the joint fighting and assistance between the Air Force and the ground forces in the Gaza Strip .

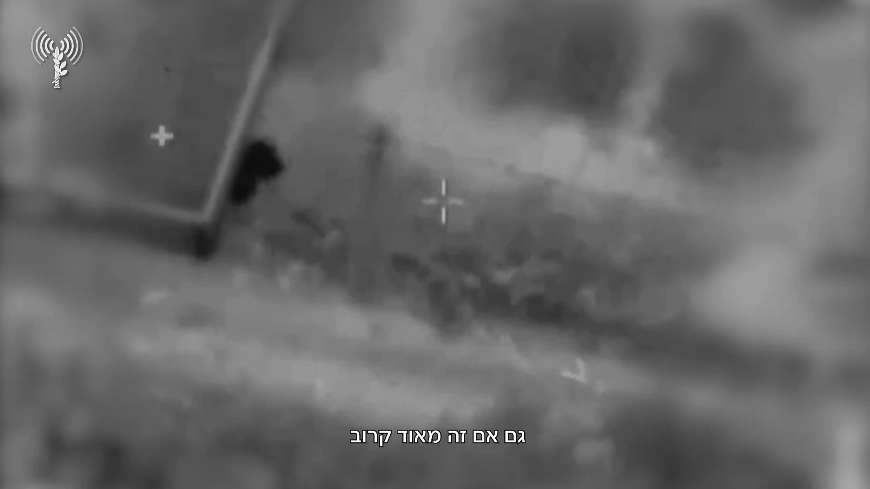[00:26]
אני נכנס לביצוע, רק מוודא מולך שכל כוחותינו במבנים.
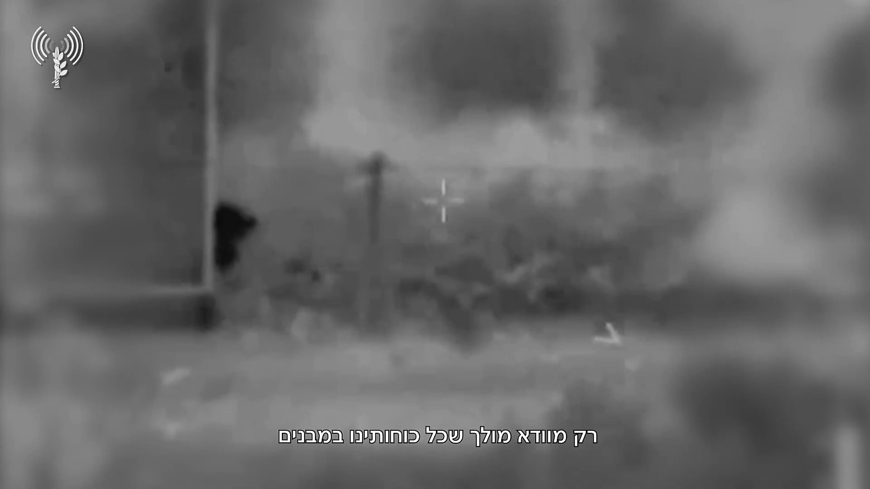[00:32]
כל כוחותינו בתוך כלים, לא במבנים ולא מחוץ על ידי. קיבלתי. כל כוחותינו בכלים, אני מזהה שתי דמויות מאחורי אחד מהמבנים, נכנס לביצוע.
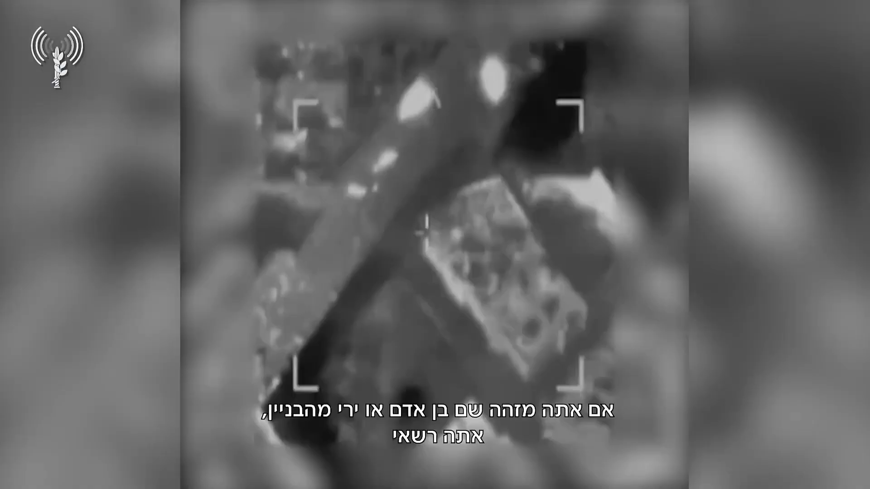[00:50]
אתה מזהה שם בן אדם, או ירי מהבניין, אתה רשאי.
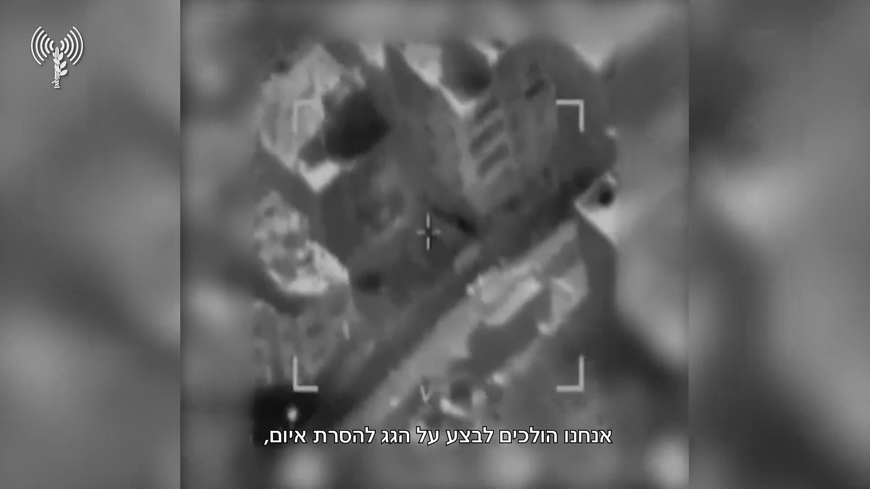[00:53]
אנחנו הולכים לבצע לגג להסתרת איום. זה לסביר רגע, אתה ירי, ואחר כך נצא לחלון.
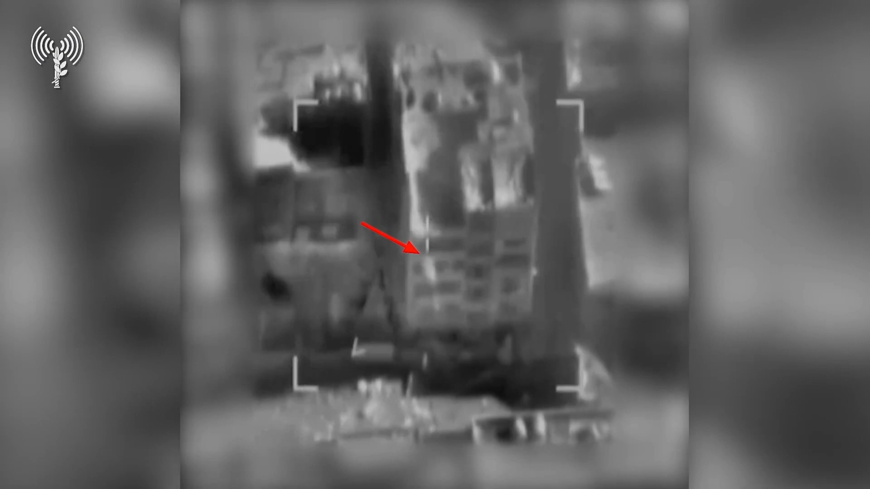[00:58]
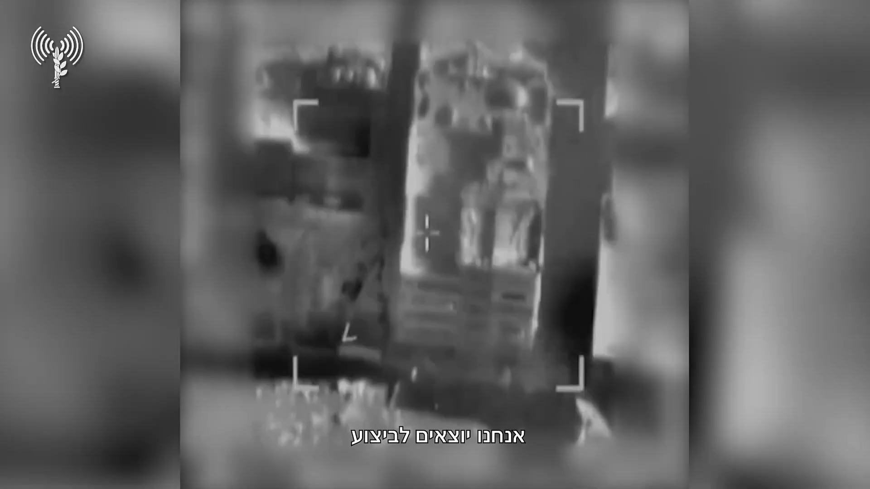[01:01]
אנחנו יוצאים לביצוע, מייד תגיע, על הגג, שתיים, שלוש, שגר.
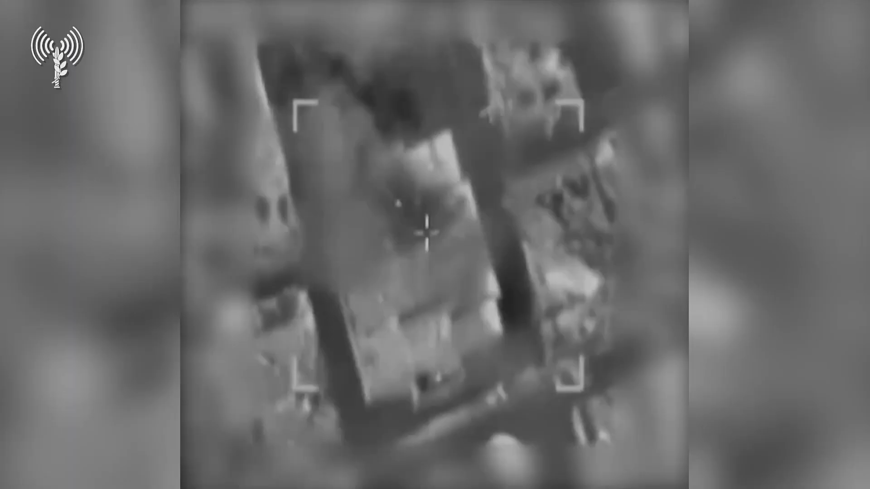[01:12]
מייד תגיע, אלפא בנקודה, על הגג.